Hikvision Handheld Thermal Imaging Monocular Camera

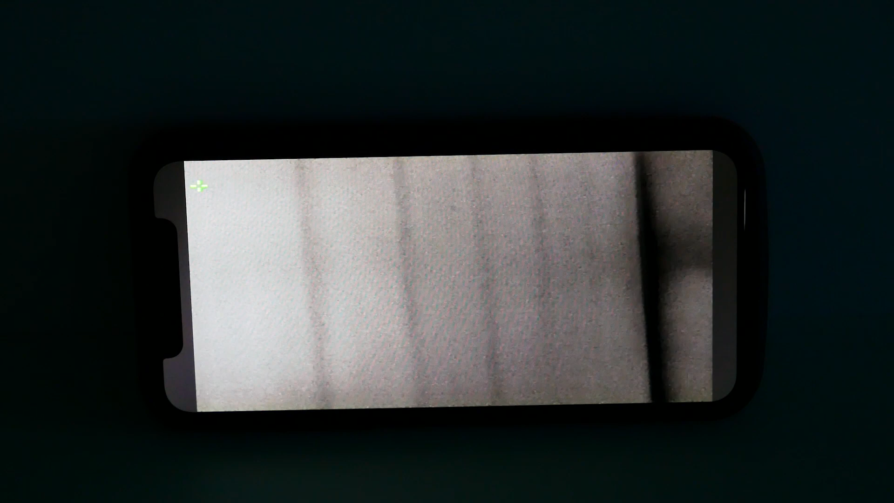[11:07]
see as I move around my demo room that's the video monitor wall you can see the four tiles
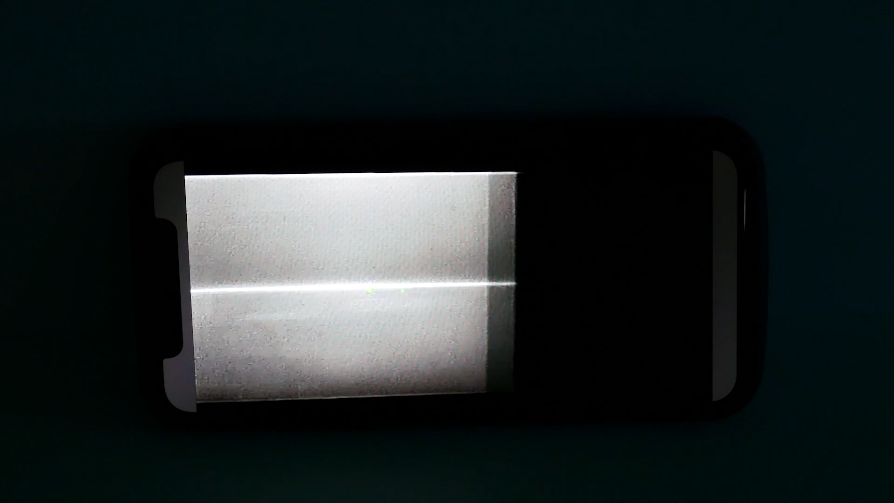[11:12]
there this is in the darkness that's one of the pods with a monitor and two cameras and as I go
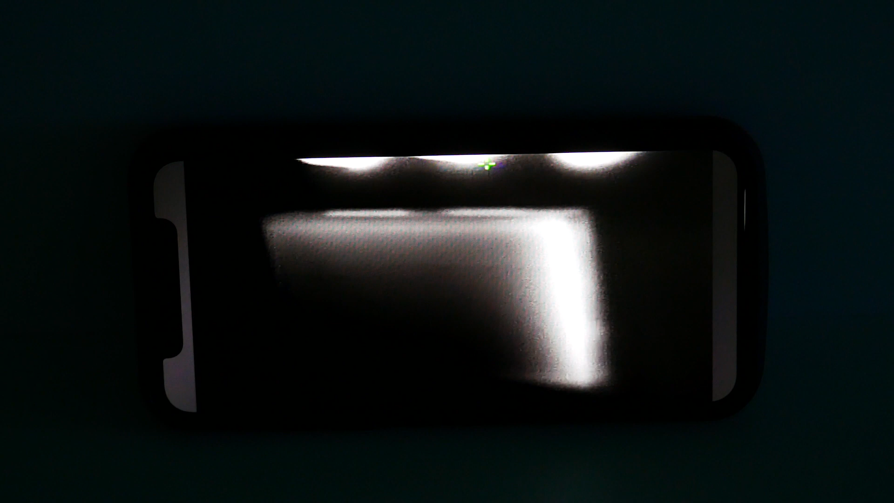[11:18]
around you'll see some noticeable noticeable shapes
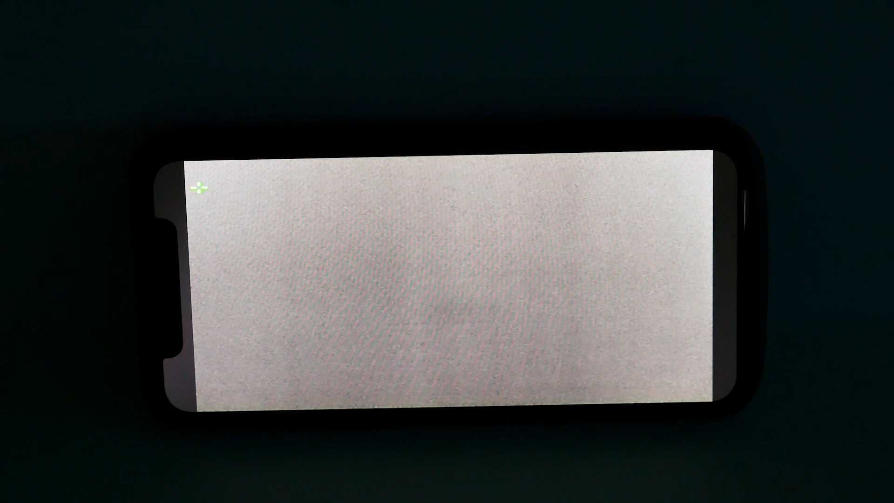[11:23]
again back down the other end of the room so you've got that intercom
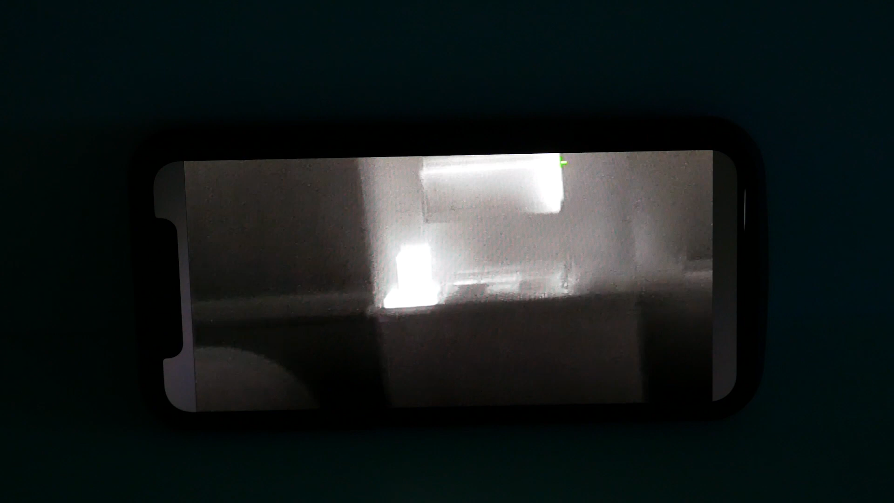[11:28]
unit another part another part
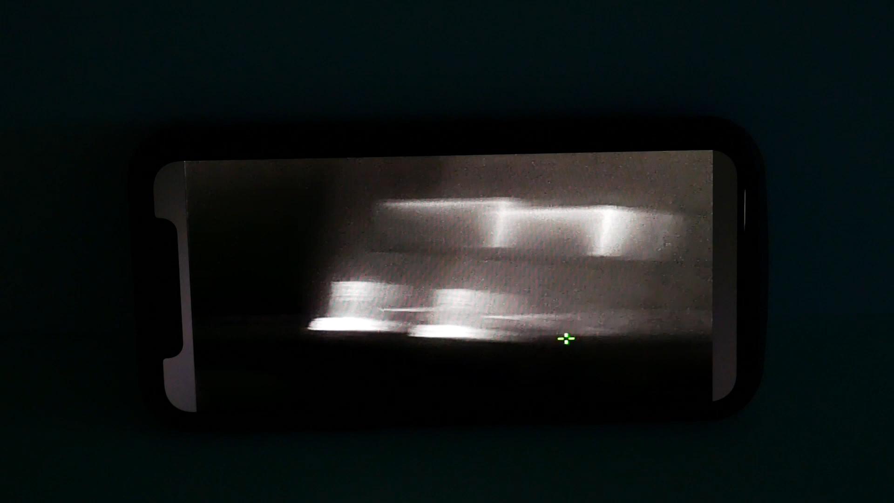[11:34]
the door and we've got the intercom
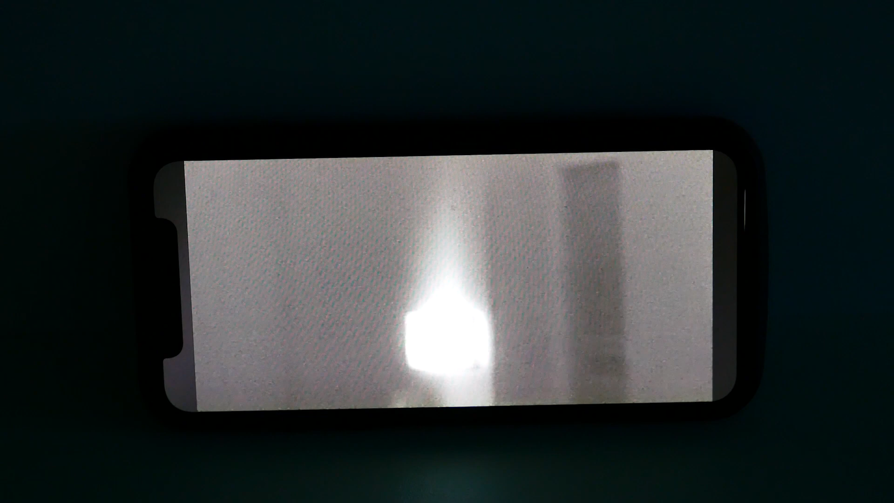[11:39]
unit the indoor station you've got the air con and exit button you've got my phone there and what's interesting is if I go over here what you
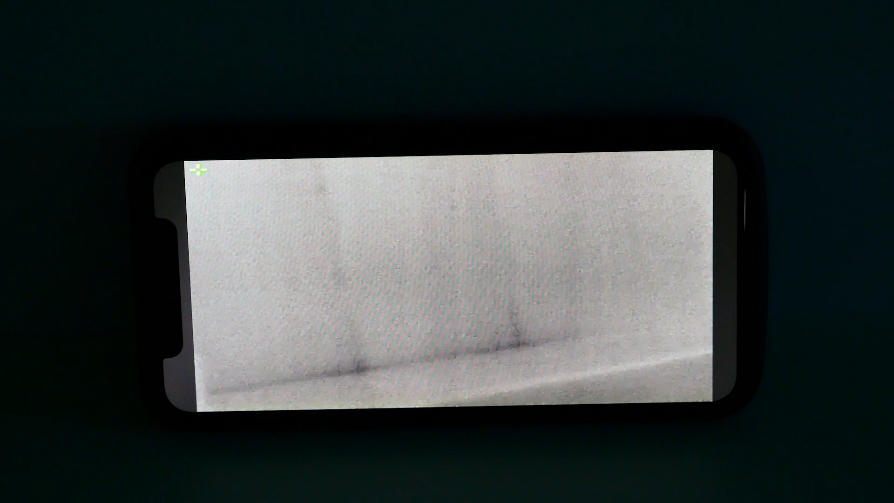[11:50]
can see now is I'm looking at the wall and you can actually see the buttons in the wall you can see how defined they are so again
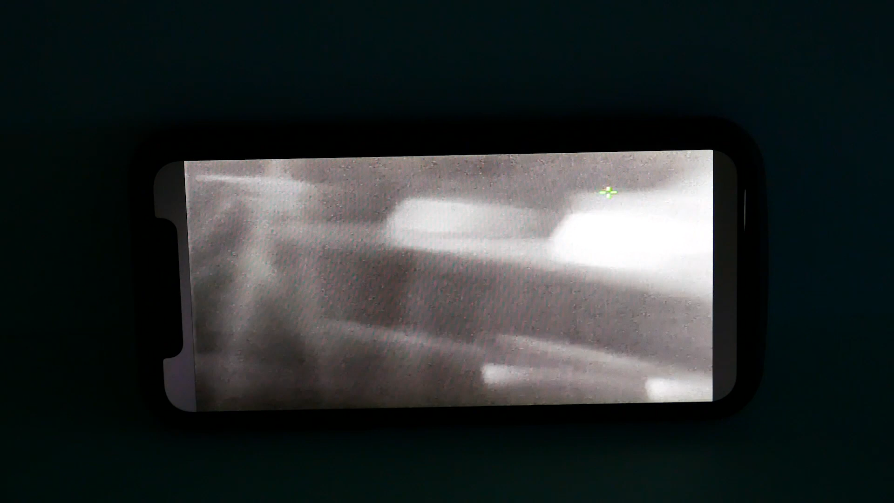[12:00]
if I go over here it's more pronounced so you can quickly see where the heat of the wood buttons